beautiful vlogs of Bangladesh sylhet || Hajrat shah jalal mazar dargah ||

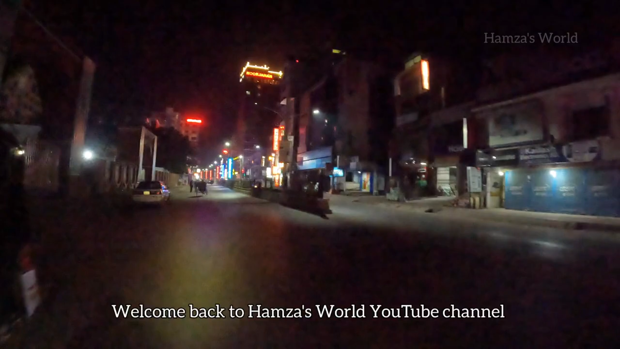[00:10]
খুশির খবর হলো এখানে আসলে কোনো ওয়্যার নাই তার নাই
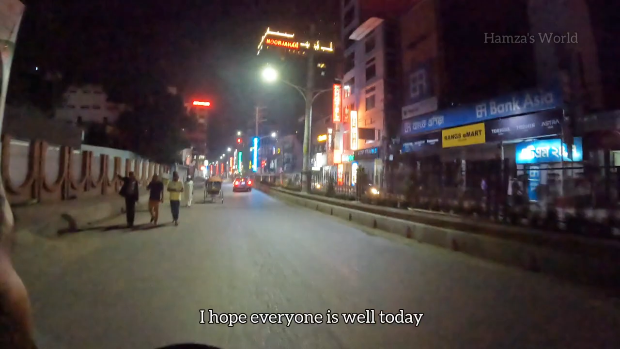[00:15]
ইলেকট্রিসিটি কোনো ওয়্যার নাই এটা লাগে আসলে খুব ফেমাস আস্তে আস্তে পুরো সিলেট
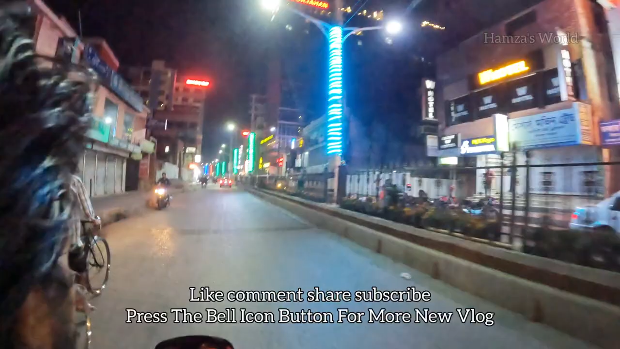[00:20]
শহরও উঠি যাবো এগুলা সব আন্ডারগ্রাউন্ড সব আন্ডারগ্রাউন্ড গেছে কি মাটির তলে
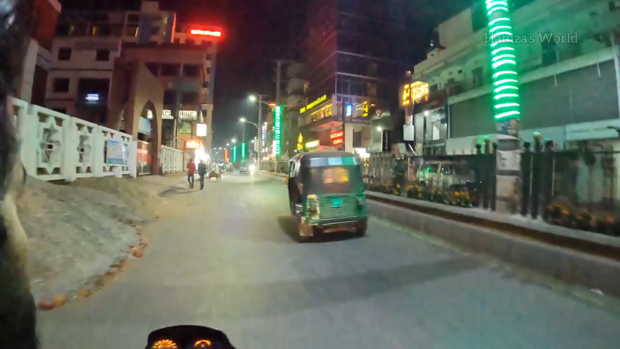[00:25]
তারা রোডের ভিতরে ঢুকাই লিছে খুব ভাল লাগে
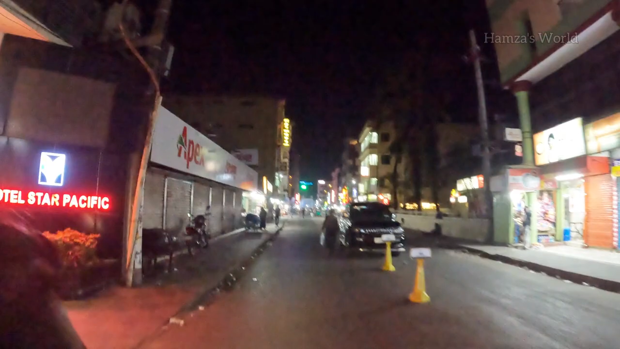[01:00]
আজ তো ব্লগার হোটেল ফাইভ স্টার কিতা দেখলাম সাইডে দিয়ে
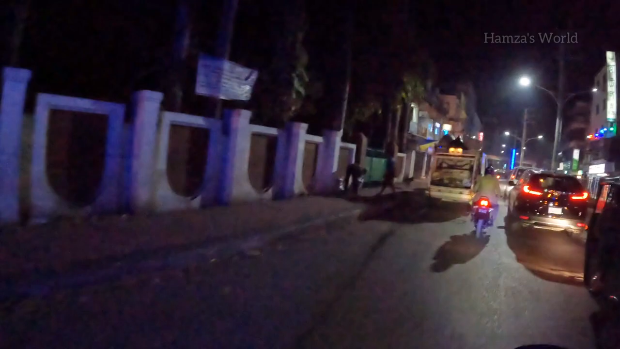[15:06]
ক্লিনিং চলে দেখো খুব সুন্দর লন্ডর লাগান বানাইছে